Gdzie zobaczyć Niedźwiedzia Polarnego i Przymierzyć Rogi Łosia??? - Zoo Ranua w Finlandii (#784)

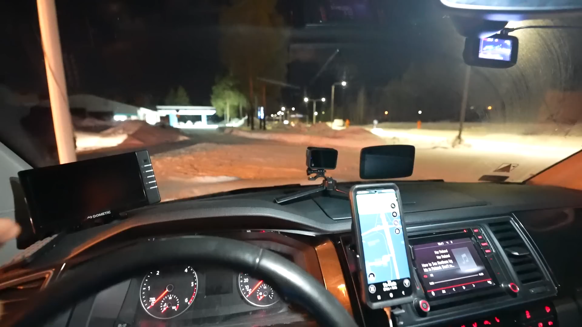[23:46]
No i mam nadzieję, że będzie czyste niebo i będę mógł zobaczyć te piękne światła na niebie. Powiem wam, że tutaj drogi już są tak zasypane śniegiem, że hej.
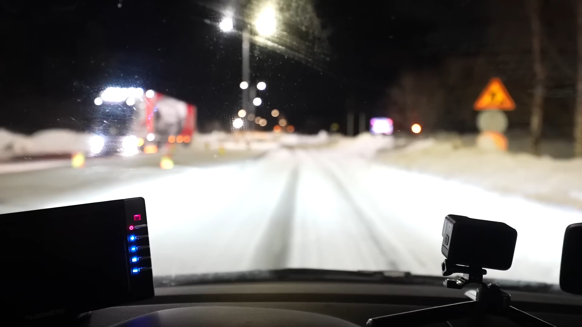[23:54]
Jadę tak 80 na godzinę. Jednak te opony, które mam, fajnie trzymają. Jak nie ma lodu, to jest dobrze. Na śniegu się fajnie jedzie.
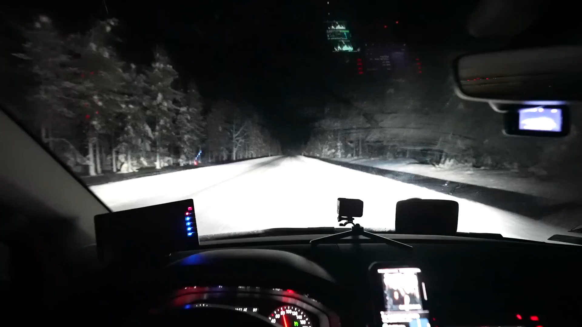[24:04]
Zatrzymałem się na postój i powiem wam, że chyba tutaj sobie już zasnę.